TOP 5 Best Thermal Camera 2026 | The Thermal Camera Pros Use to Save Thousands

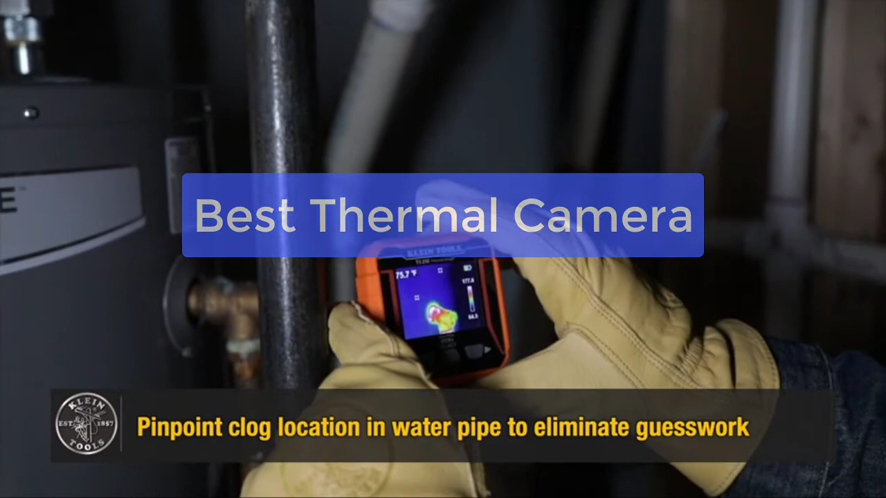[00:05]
This top-of-the-line thermal camera is perfect for professionals and amateurs
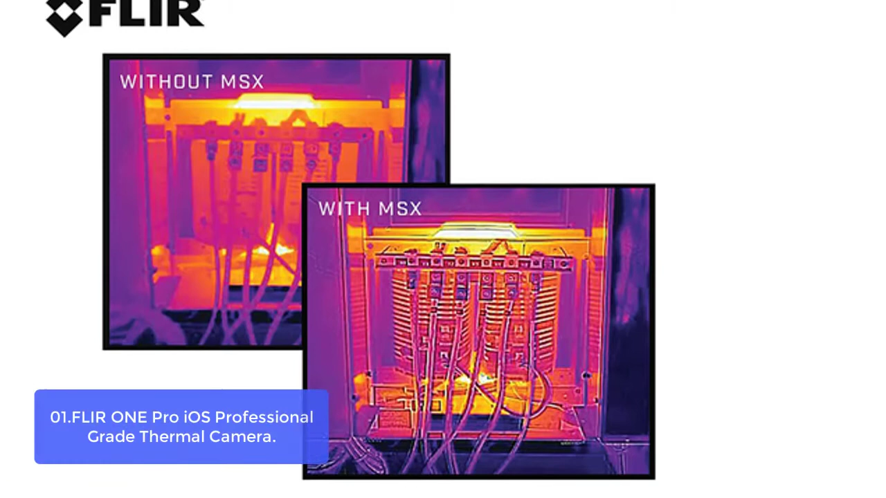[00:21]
FLIR ONE PRO IOS Professional Great Thermal Camera The FLIR ONE PRO is a powerful mobile infrared camera accessory designed for ultimate usability and ease of use.
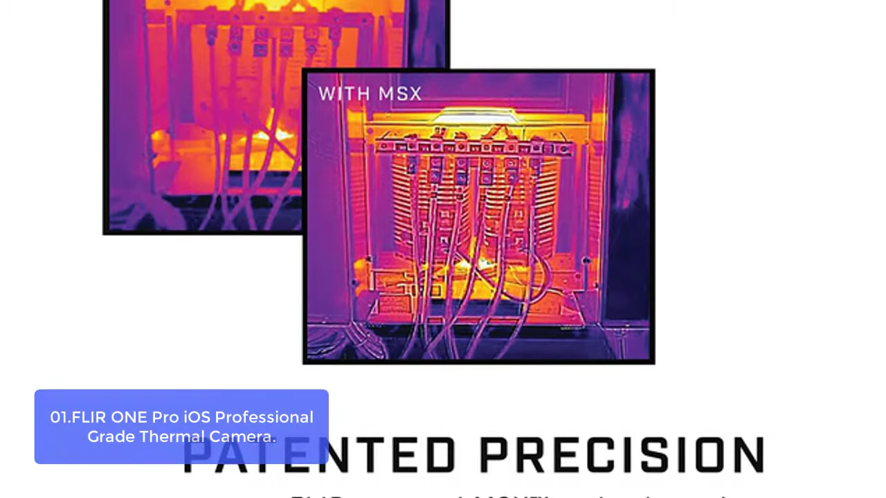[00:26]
Its thermal imaging sensor provides clear,
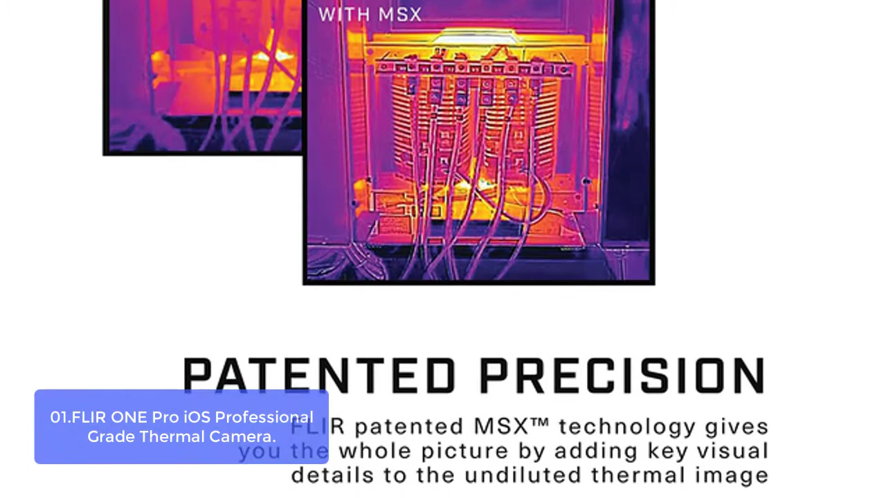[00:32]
crisp thermal images and an amazing forks improvement over the FLIR ONE PRO Lieutenant. The infrared camera has a maximum of 7 mk at 0.5 jays.
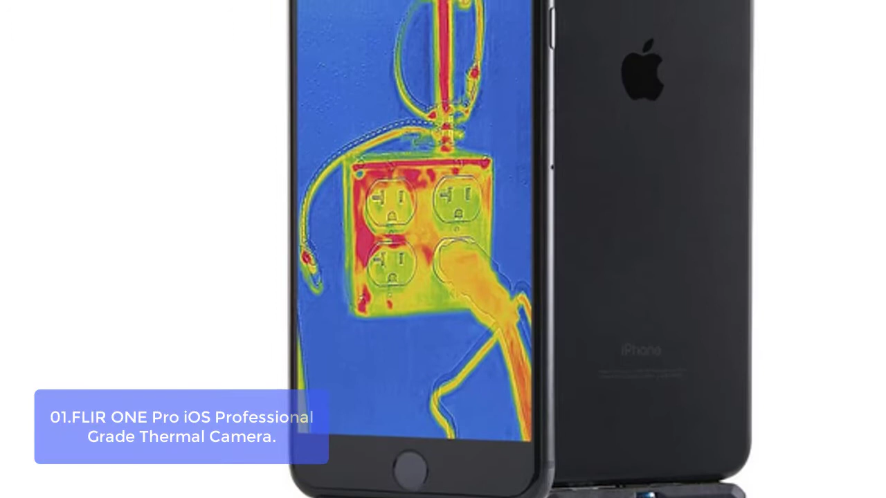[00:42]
Flash pixel equals 5 microns with optimal resolution of 19,200 x 1,440 pixels.
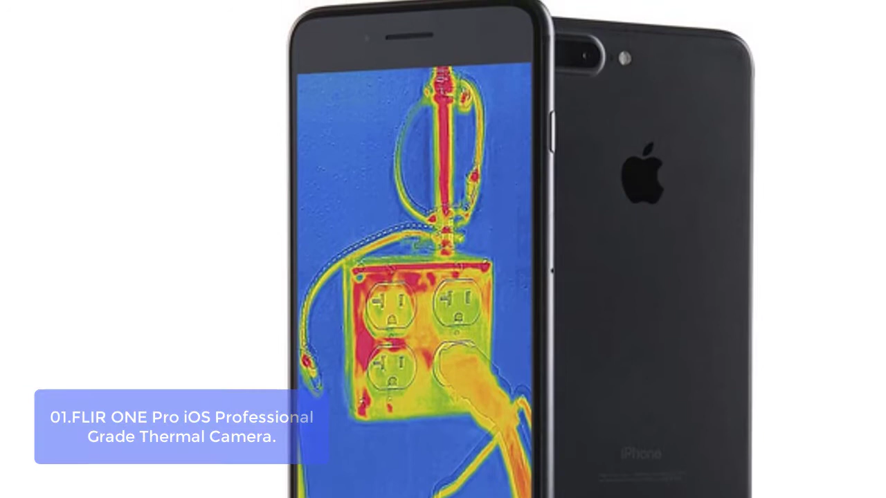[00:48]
The FLIR ONE PRO is a powerful mobile infrared camera accessory designed for ultimate usability and ease of use.
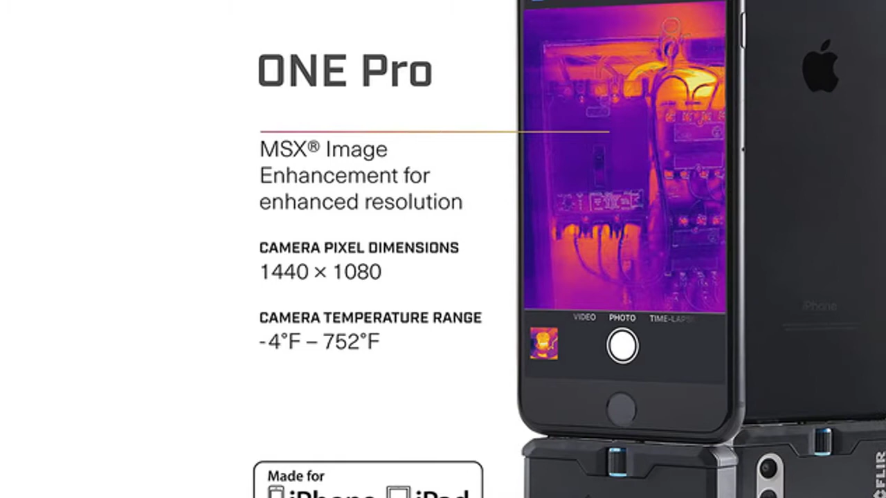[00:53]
Its thermal imaging sensor provides clear, crisp thermal images, and an amazing forks improvement over the FLIR ONE PRO Lieutenant. This helps you find hidden electrical and water damage issues as well as other heat-related issues quickly, easily, and in great detail. Unique image processing technology that enhances resolution and
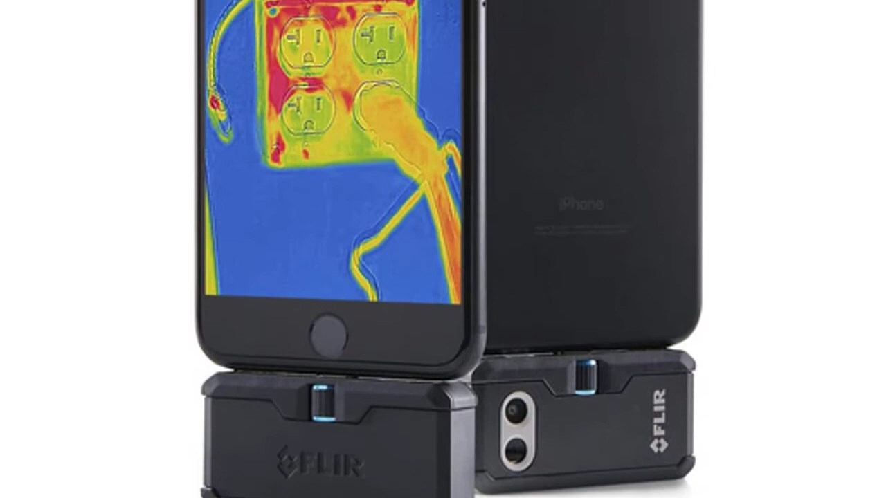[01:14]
accuracy to help you catch potential problems early and reliably diagnose problems.
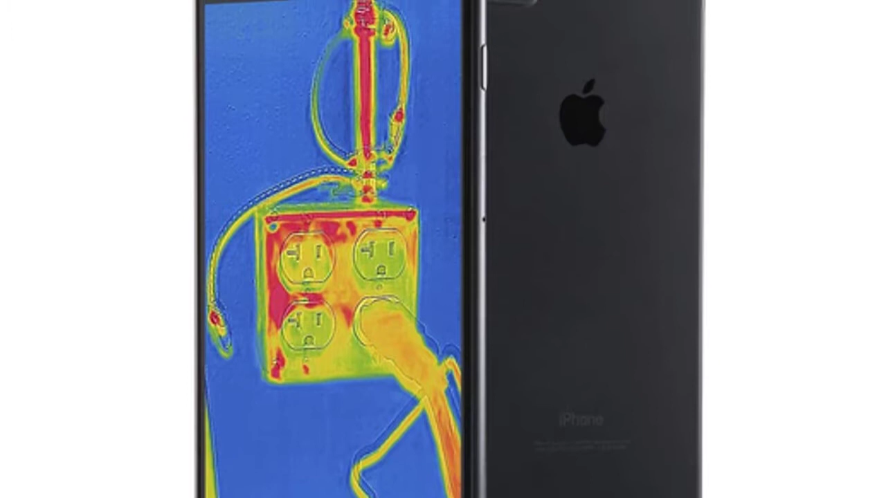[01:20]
With class-leading thermal resolution and its revolutionary MSX and vivid image processing,
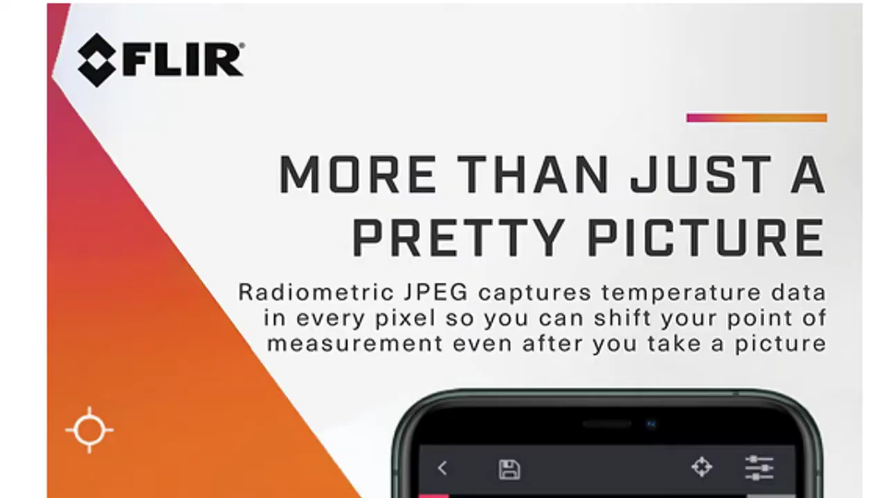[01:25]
FLIR ONE PRO you see more details and get visual proof that you solved the problem right the first time.
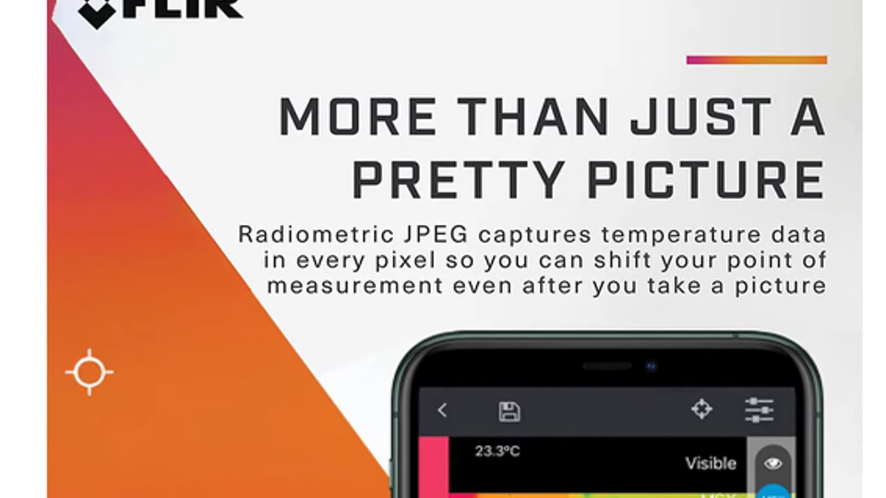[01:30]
When combined with MSX which enhances thermal images with visual details,
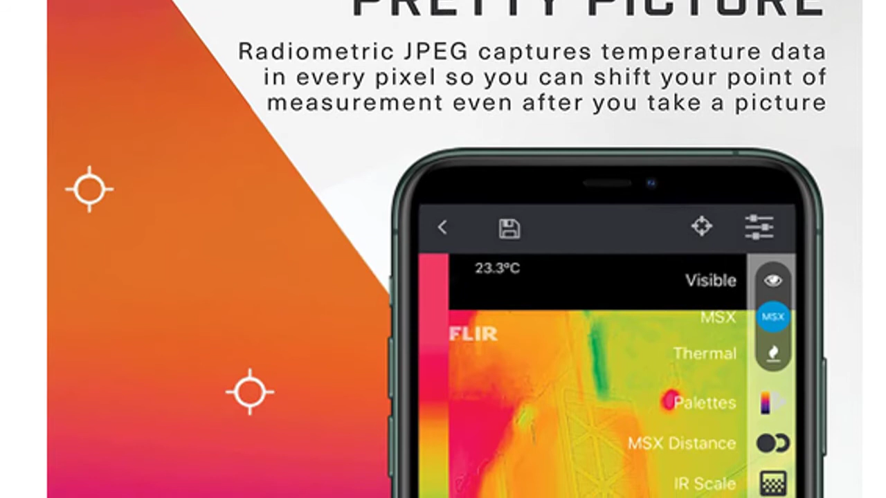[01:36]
On screen: spot 23.3°C
the FLIR ONE PRO offers unsurpassed image quality for a mobile IR solution.
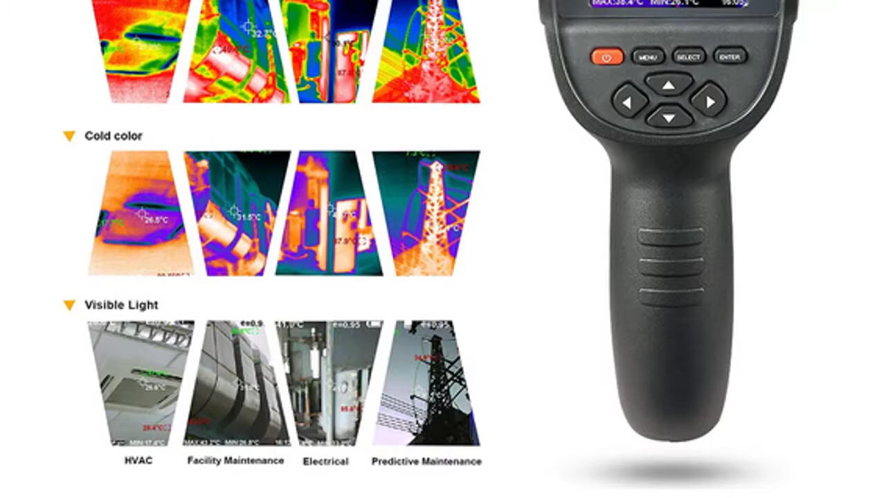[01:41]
List number 2. 220 x 160 IR Resolution HDI
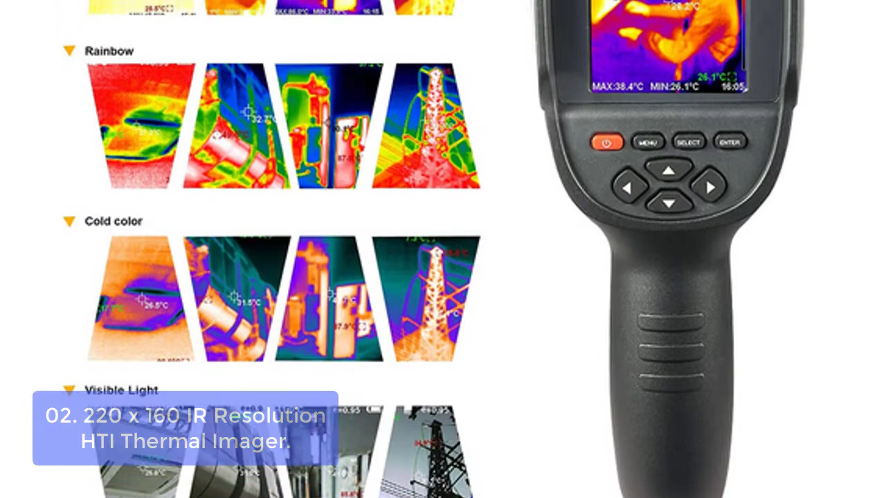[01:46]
On screen: max 38.4°C, min 26.1°C
Thermal Imager Our 220 x 160 IR Resolution HDI
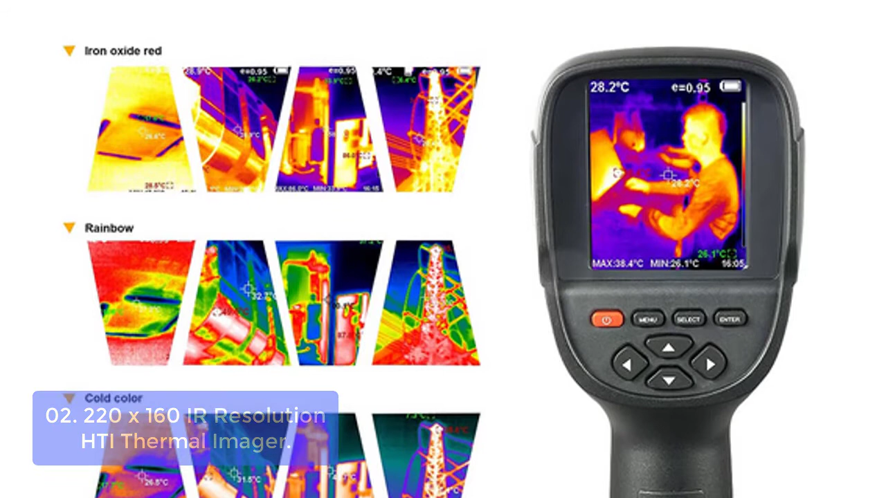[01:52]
On screen: spot 28.2°C, max 38.4°C, min 26.1°C
Thermal Imager with C3 Accuracy and 5 Pallets is ideal for general civil inspection, building survey, and angle beam applications.
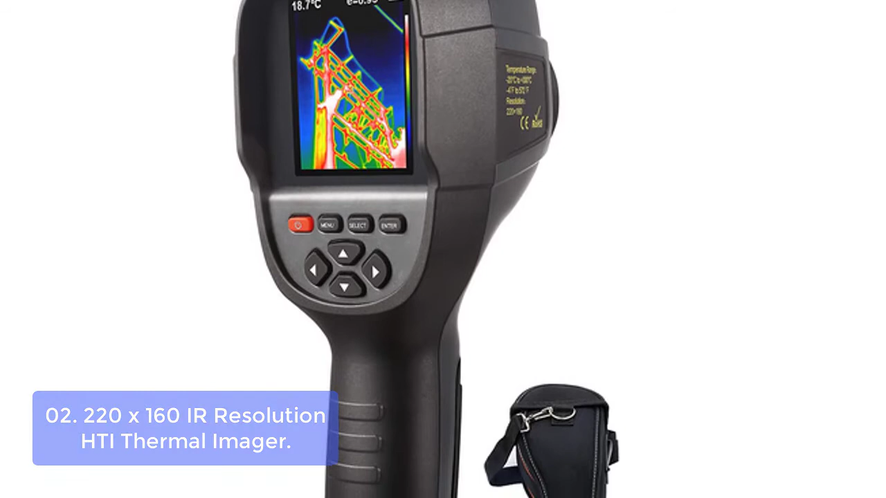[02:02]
Powerful 4.2 zoom lens combined with infrared technology allows for viewing of difficult-to-see thermal objects such as buried pipes or steam lines. With 3.2 full-color display screen,
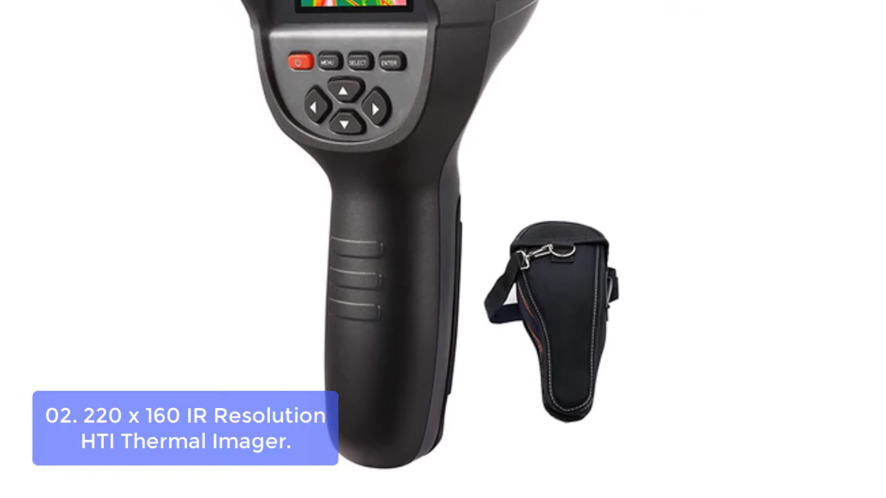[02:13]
our HDI Thermal Imager can show you the details of the temperature and visible light imagery at
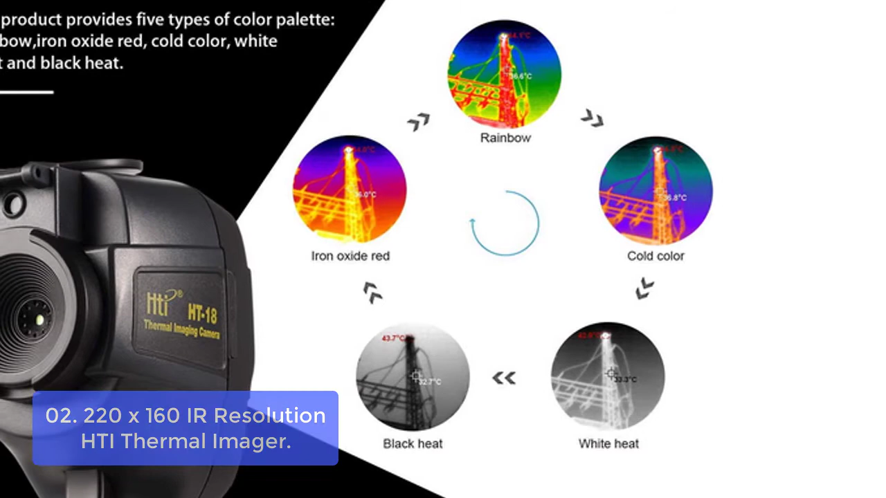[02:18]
220 x 160 IR Resolution.
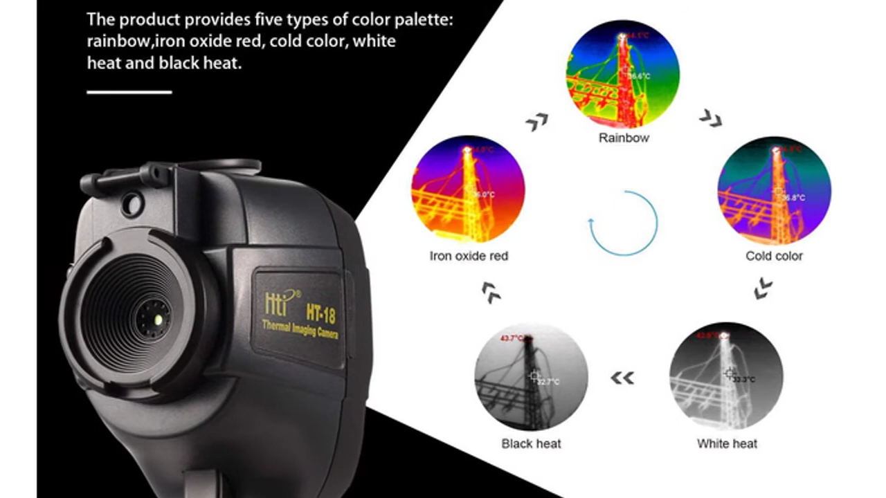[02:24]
Choose from 5 pallets, rainbow, iron red, cold color, black and white, or white and black to view your target.